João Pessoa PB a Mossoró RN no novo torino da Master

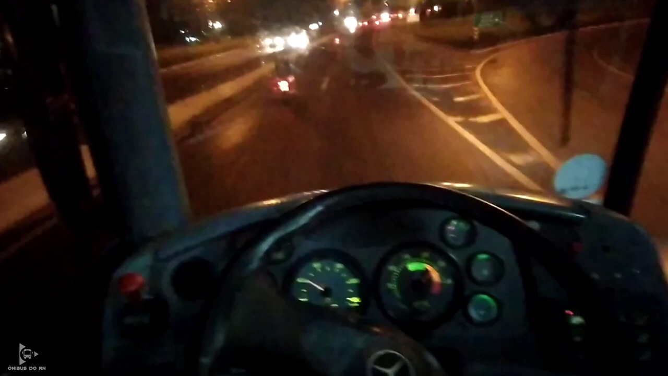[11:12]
Estamos aqui já na BR-101, sentido aí a Mossoró, né, primeiro BR-101 até Natal, depois BR-304 até Mossoró. Estamos pegando uma chuvinha aqui, mais uma vez, me desculpa a qualidade, né, não é igual a GoPro, mas vou tentar pra passar pra vocês aí o máximo que a gente puder.
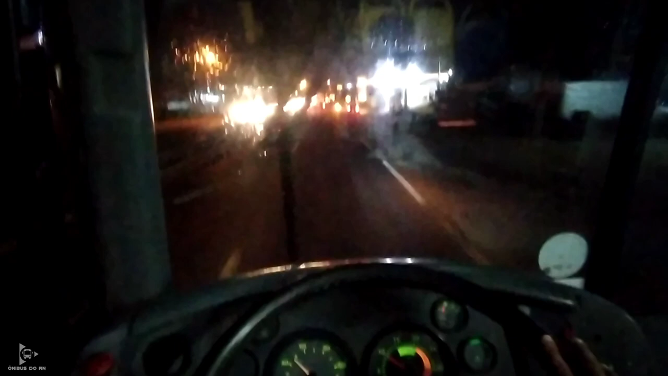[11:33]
Beleza? Saímos com o carrinho aqui agora da, da vistoria, né, da vistoria não, do tacógrafo. Vai, meu filho, pode ir, meu filho, vai! Pode ir, garoto, passa e mora! Então, saímos agora aqui do, da aferição do tacógrafo. Estamos com o documento do tacógrafo, do tacógrafo em mão.